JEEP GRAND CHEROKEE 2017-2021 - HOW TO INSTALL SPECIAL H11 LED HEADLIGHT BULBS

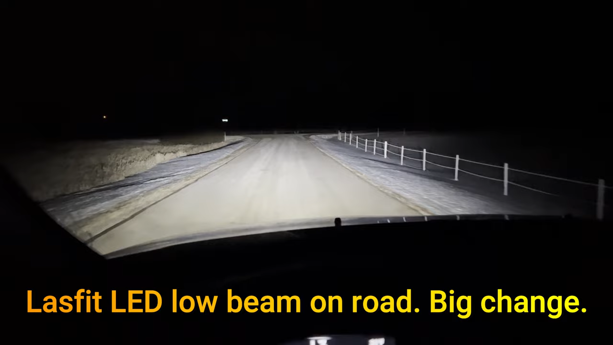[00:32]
set 5 000 per bulb and the color temp is a 6 000 k pure white the voltage range
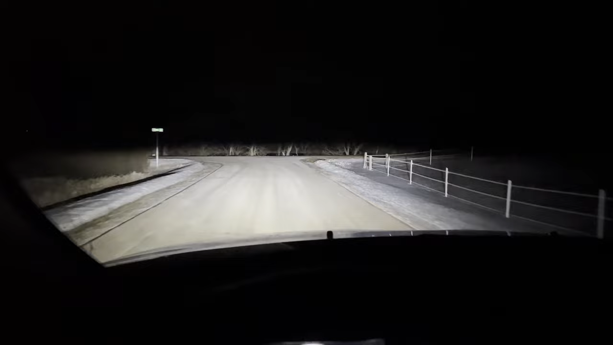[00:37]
operation is 9 volts to 16 volts and there's a two-year warranty so we're